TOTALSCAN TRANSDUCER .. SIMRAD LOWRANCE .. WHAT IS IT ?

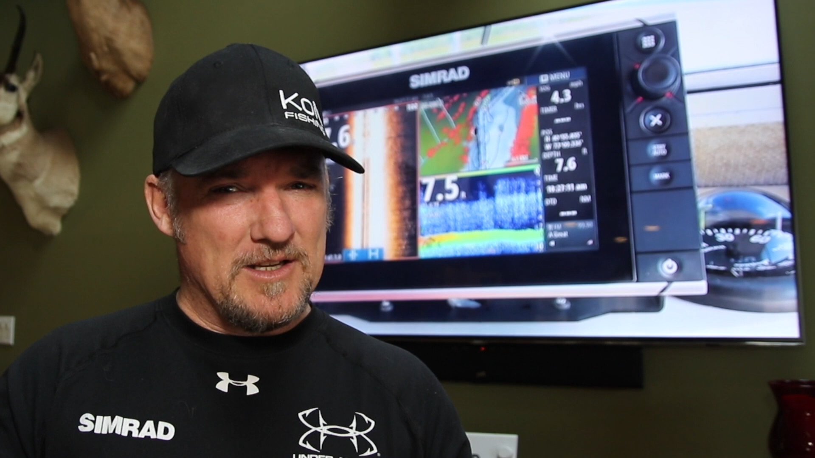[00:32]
All right, so let's just do a quick video on total scan and what exactly is total scan well basically total scan is this right here this machine and It's just a single transducer that gets hooked into either your go series your NSS series your NSO series All right,
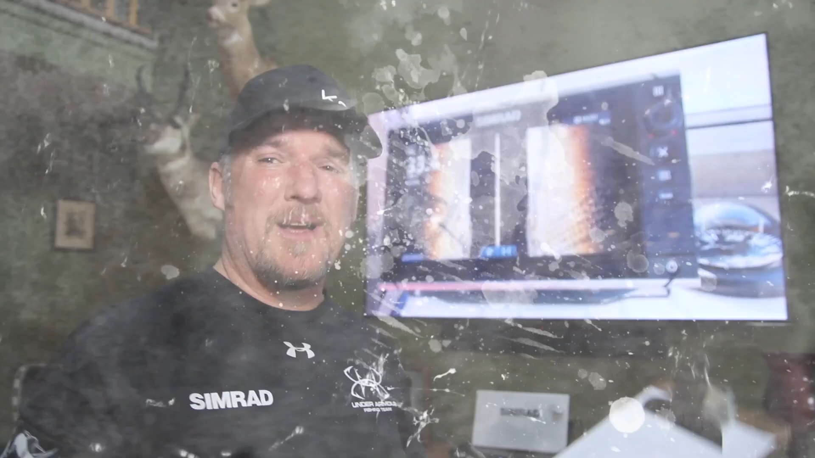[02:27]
Yeah, folks. Hope this isn't getting too complex here This is going to be your echo and again. That's the 83 kilohertz and 200 kilohertz broadband, and it also has the medium and
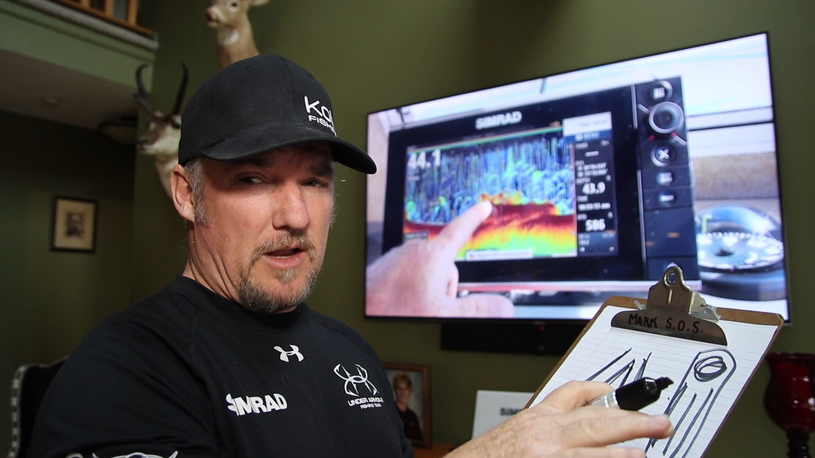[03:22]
that is strictly structure scan and down scan only okay, so that's basically what you're looking at so you're looking at the total skin transducer has Incorporated into it the echo
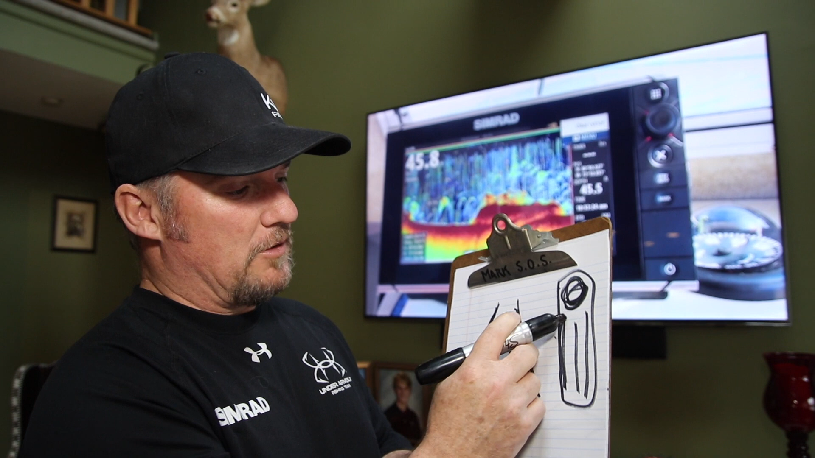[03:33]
and then it also has The two structure scans on each side and the down scan imaging those are long ceramic elements that shoot the sound waves out And these are the ones that do the the MRI they'll these ones that to the MRI type of cut of the sea floor the Circular one which is your echo does the cone that shoots off the back you both the cone so shooting a circular cone down at the bottom and
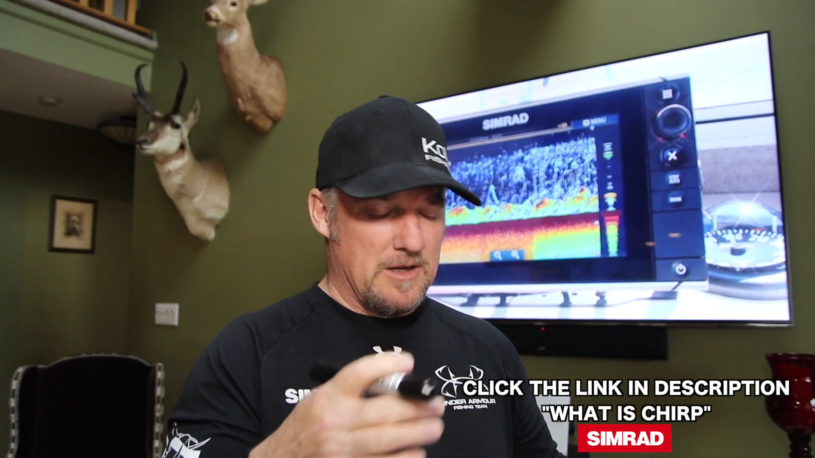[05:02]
Simultaneously do structure scan and chirp at the same time basically what structure scan the mic in my
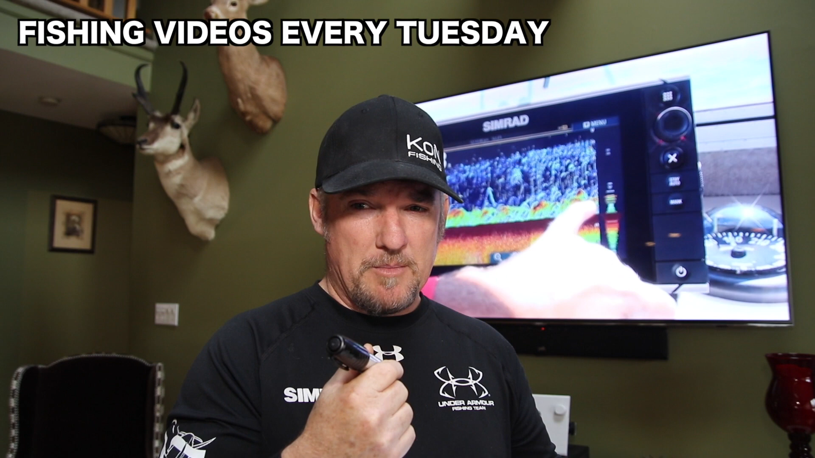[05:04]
business is fishing is You go out there and structure scan puts you on the hunt structure Sand gives you the
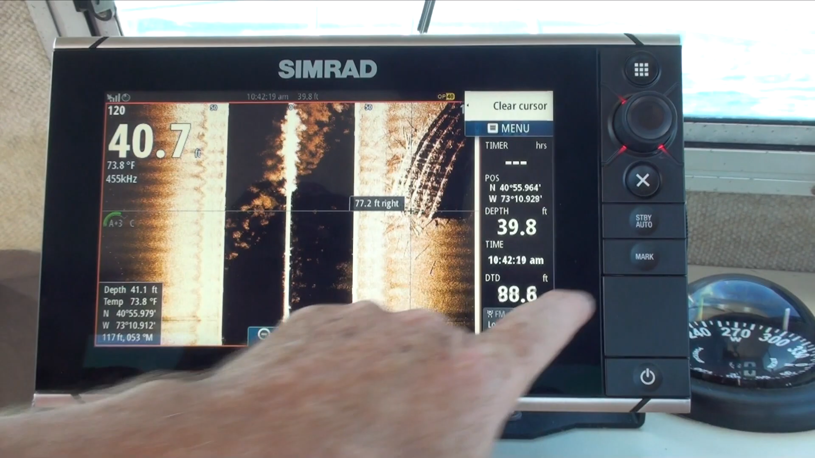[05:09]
On screen: water 73.8°F
ability to go out there and map out things and
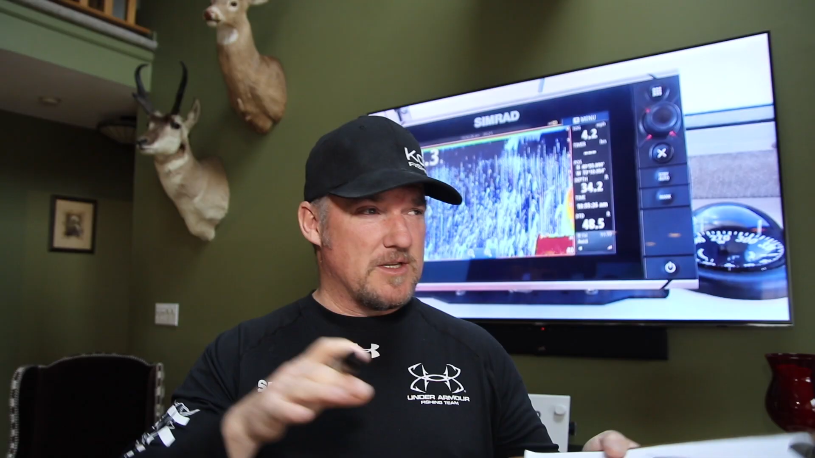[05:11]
see where your structure and you know and your
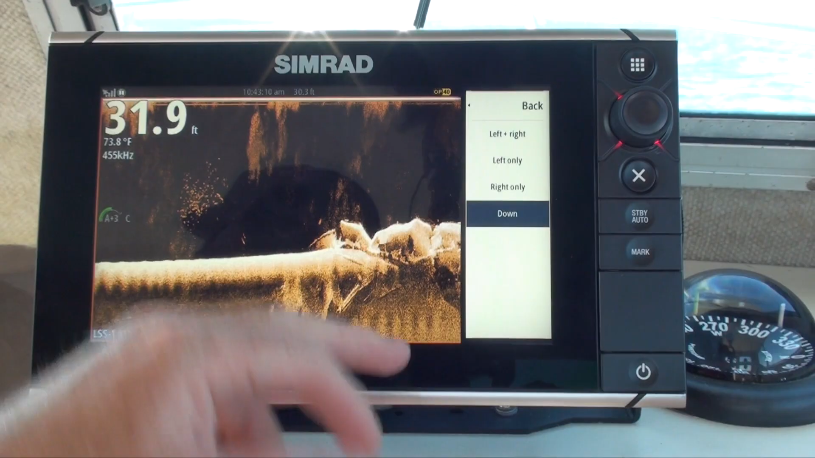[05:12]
On screen: water 73.8°F
rock piles are So you can target fish as
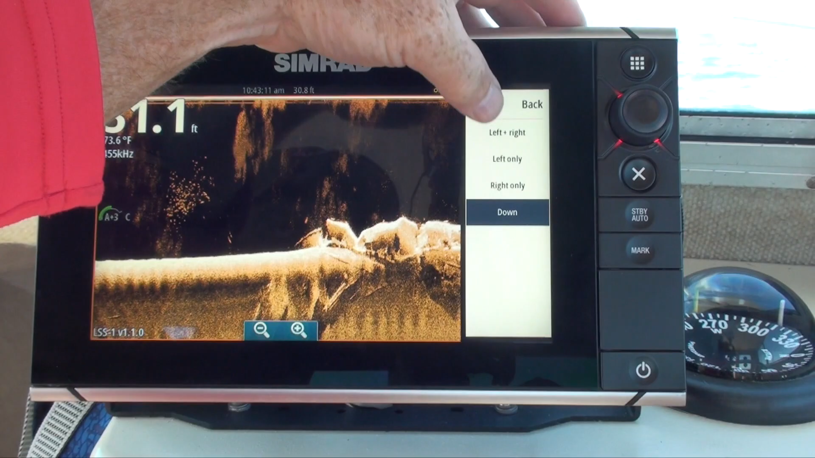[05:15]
On screen: water 73.6°F
you do that You'd have the echo set to 200 kilohertz or whatever you choose 83 kilohertz look put what works